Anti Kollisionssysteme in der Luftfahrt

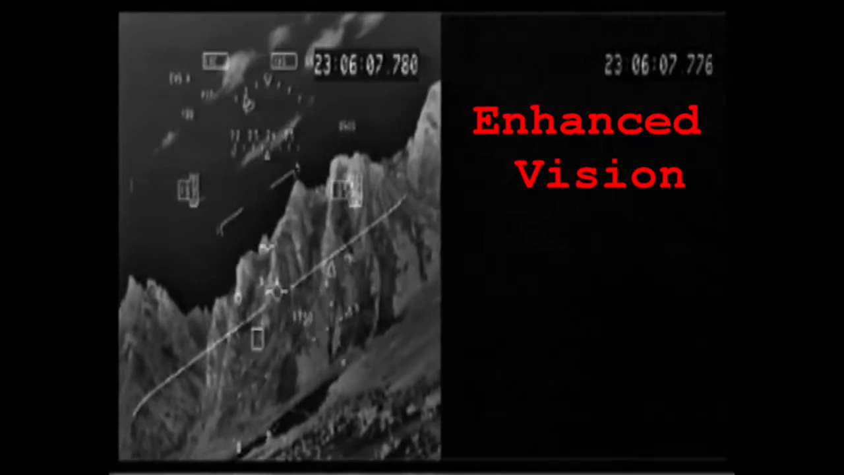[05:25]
welches über eine Nahinfrarotkamera oder ein Millimeterwellenradar verfügt.
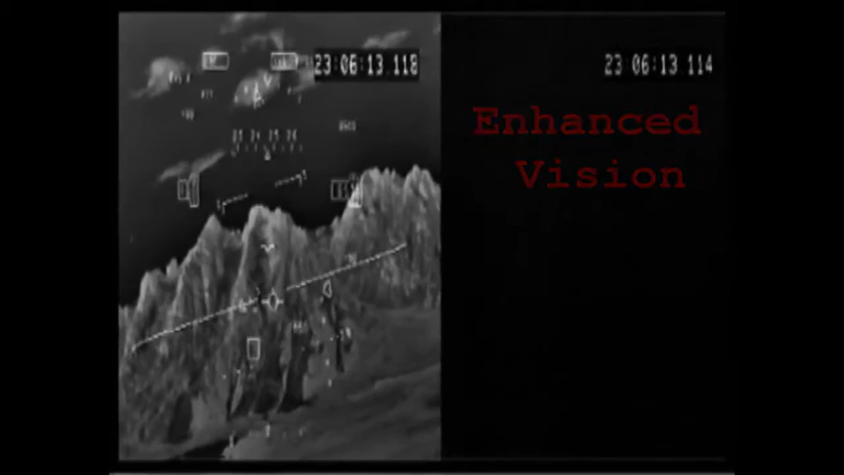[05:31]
Es bietet dem Piloten bei eingeschränkter Sicht ein besseres Bild und vermeidet so Fehleinschätzungen des Piloten über die relative Lufthöhe.
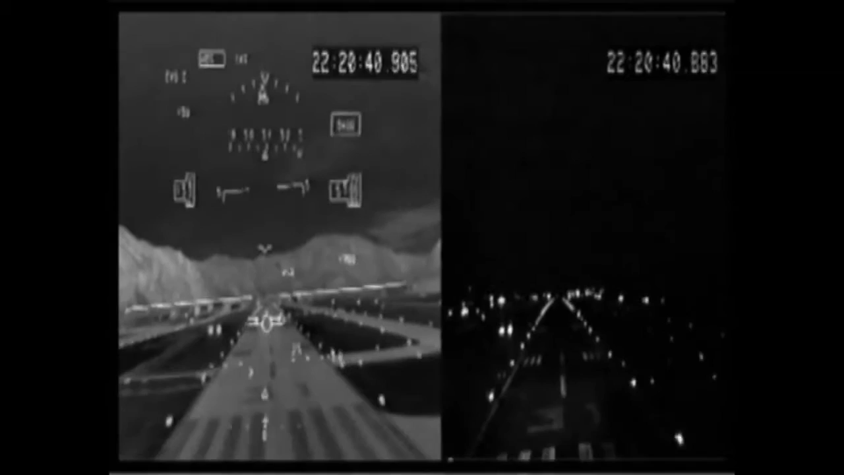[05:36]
Wie man im Video erkennt, sind Flüge in der Nacht oder bei Nebel deutlich besser zu meistern.
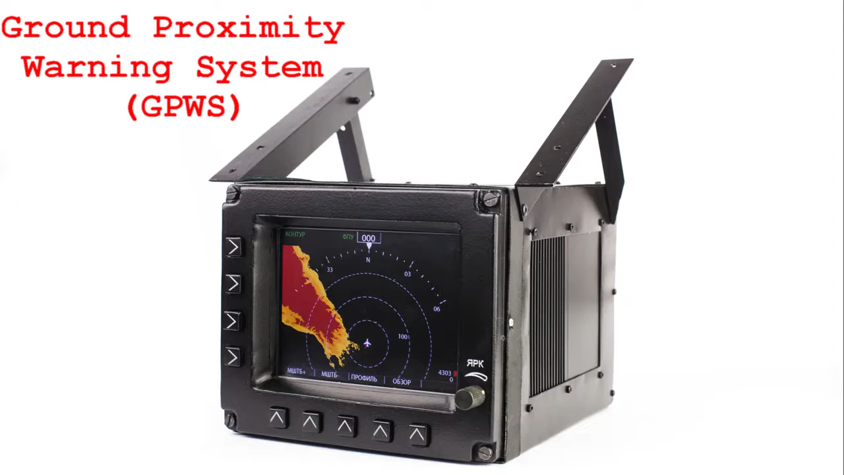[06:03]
Das Gerät detektiert in einer Höhe von 9 bis 747 Metern über dem Boden die Radarhöhe und die barometrisch gemessene Sinkrate.